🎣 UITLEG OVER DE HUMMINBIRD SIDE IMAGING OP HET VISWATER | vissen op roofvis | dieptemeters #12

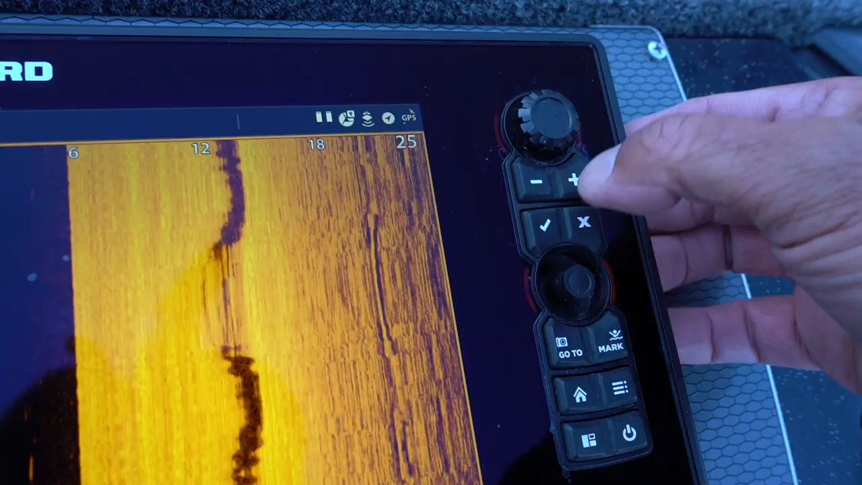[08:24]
Rechtsboven bij het toestel zie je het plussteken staan. Als je die één keer indrukt en daarna gelijk de grote draaiknop vastpakt, dan kan je het draaien.
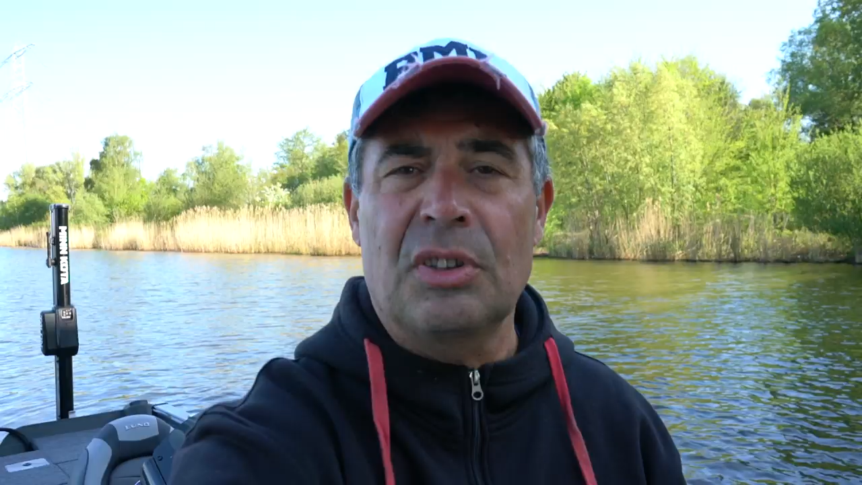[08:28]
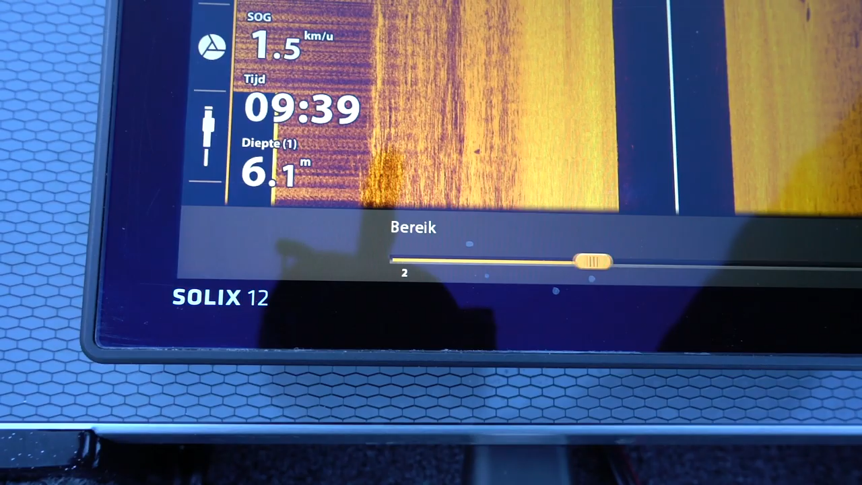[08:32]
On screen: depth 6.1 m, speed 1.5 km/h
En middels die instellingen kan je dus de breedte instellen. Nou, dan gaan we hem nu instellen op 30 meter. Ik heb de instellingen nu op 30 meter staan.
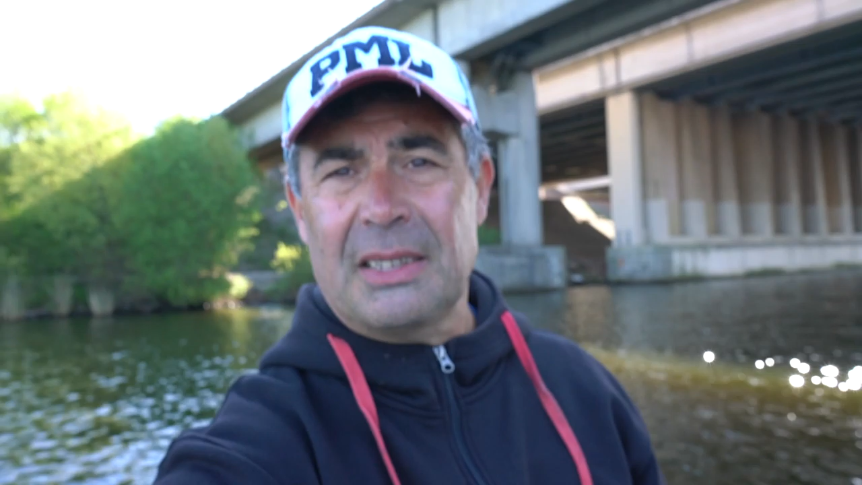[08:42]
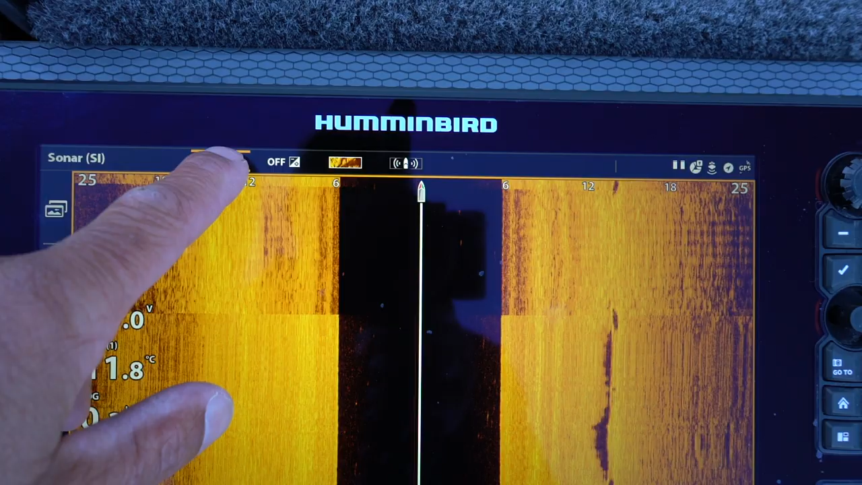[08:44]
En nu zet ik eigenlijk ook gelijk de mega-functie in.
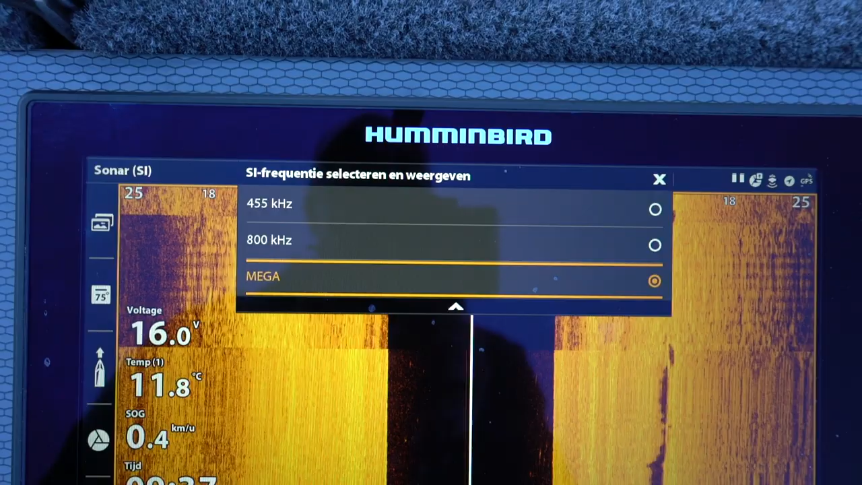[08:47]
On screen: water 11.8°C, speed 0.4 km/h
Want het bereik was klein, dus we moeten nu beter scannen. En waarom beter scannen? De grote afstanden gebruik je eigenlijk om obstakels te zoeken.
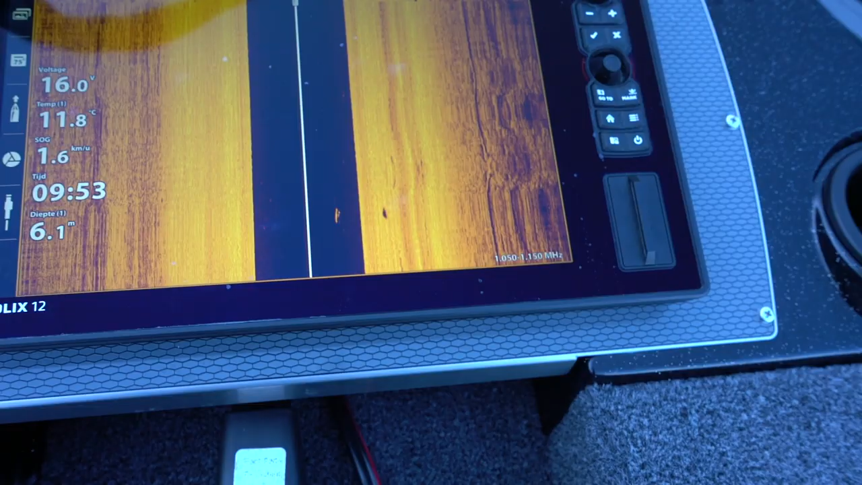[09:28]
On screen: depth 6.1 m, speed 1.6 km/h
Zoals je kon zien, zagen we in één keer in onze waterkolom een vis voorbijkomen op half water.
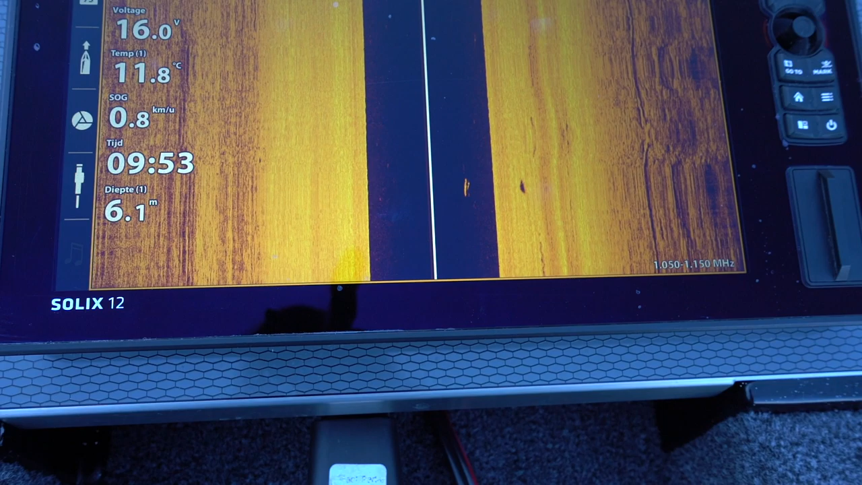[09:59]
On screen: depth 6.1 m, water 11.8°C
En dan met het plusje kunnen we hem uitvergroten.
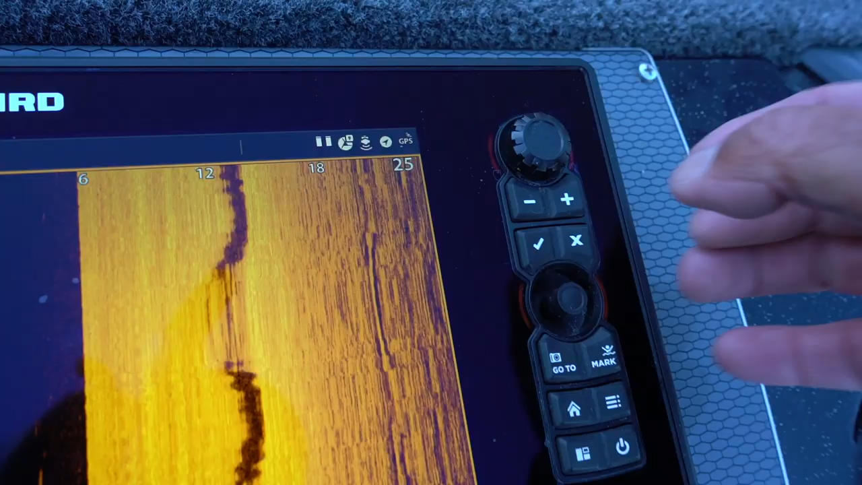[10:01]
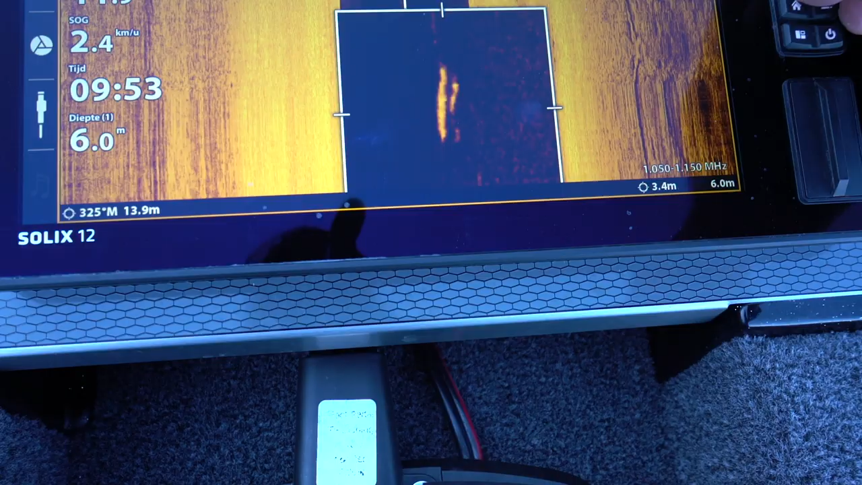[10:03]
On screen: depth 6.0 m, speed 2.4 km/h
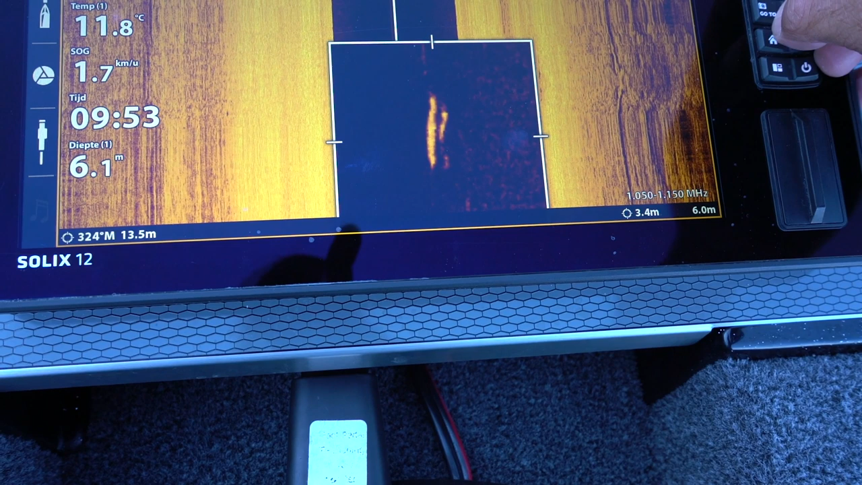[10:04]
On screen: depth 6.1 m, water 11.8°C, speed 1.7 km/h
En dan kan je eigenlijk zoomen. Nou, met de joystick die op het toestel zit, daar kunnen we het beeld mee heen en weer bewegen.
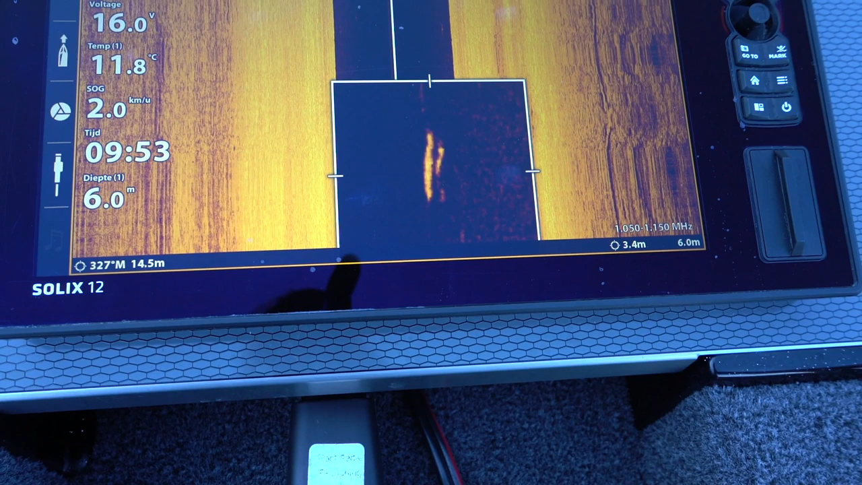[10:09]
On screen: depth 6.0 m, water 11.8°C, speed 2.0 km/h
En nu kunnen we dus eigenlijk de vis die we normaal zien, kunnen we uitgezoomd bekijken.
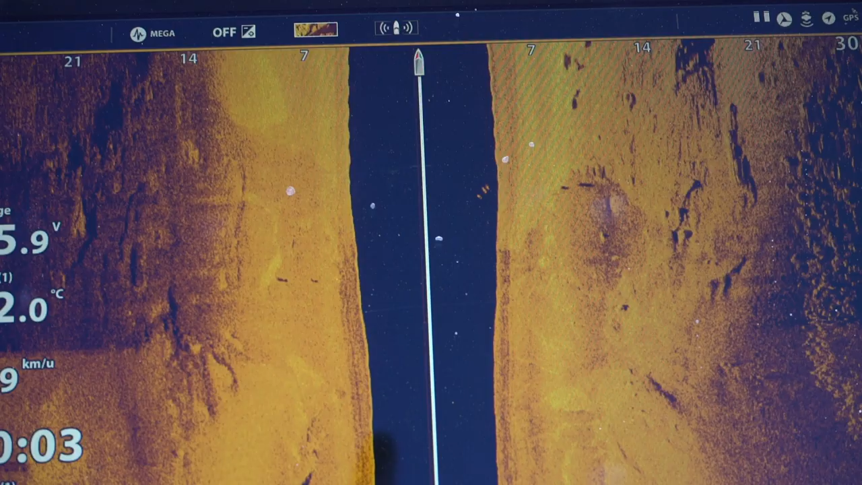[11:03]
Nou, op deze stek aangekomen, er ligt niet veel vis.
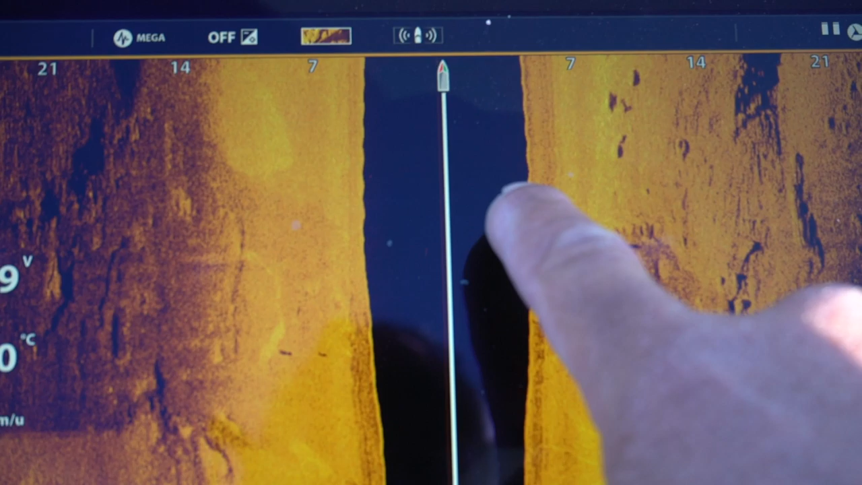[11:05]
Drie vissen zien we weer op het scherm.
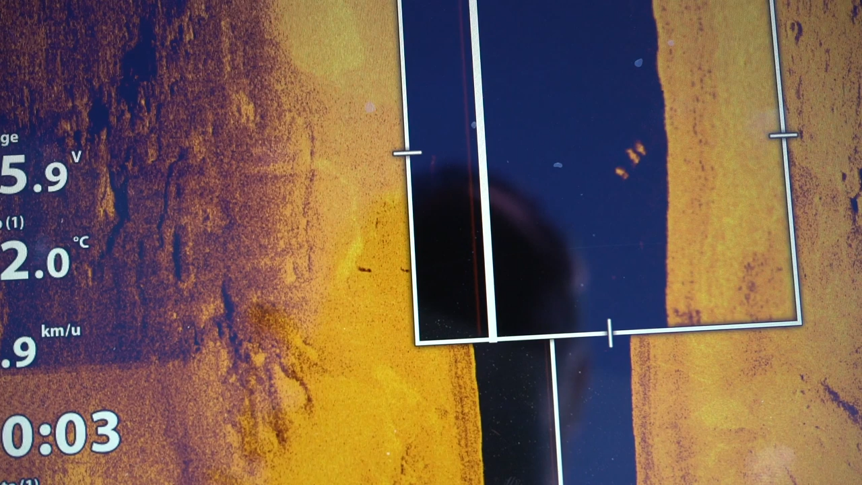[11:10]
Nou, even snel erop aanklikken. Je ziet, op het moment dat je hem aantipt,
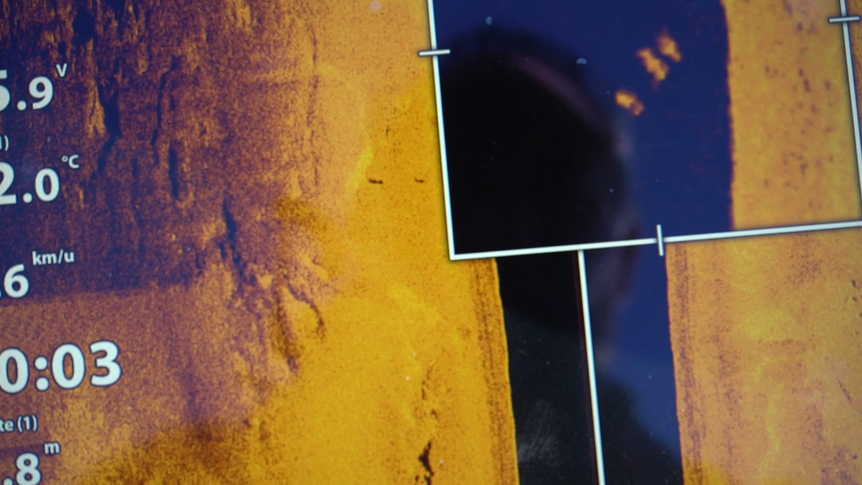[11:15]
dan selecteert hij eigenlijk even dat beeld.
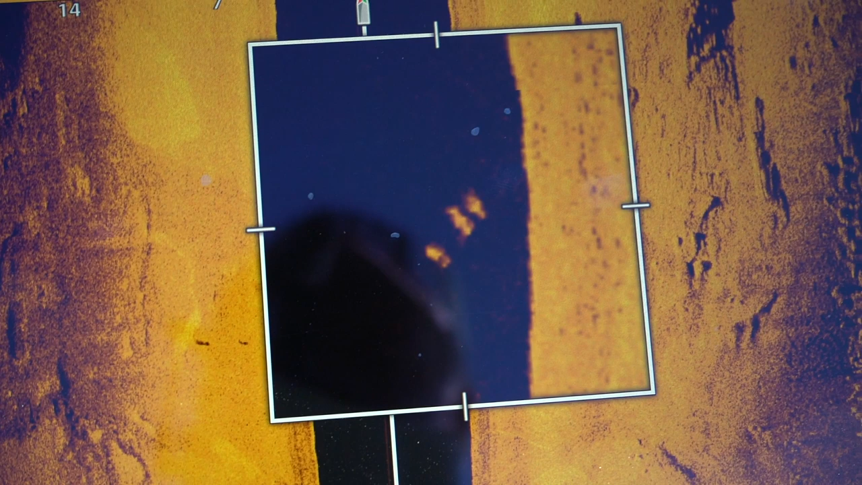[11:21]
We drukken weer op het plusje, dan verschijnt het raamwerk. En dan kunnen we eigenlijk inzoomen om te kijken of het is. Nou, waarschijnlijk is dit, omdat het er drie bij elkaar zijn, ik denk zelf drie brasems.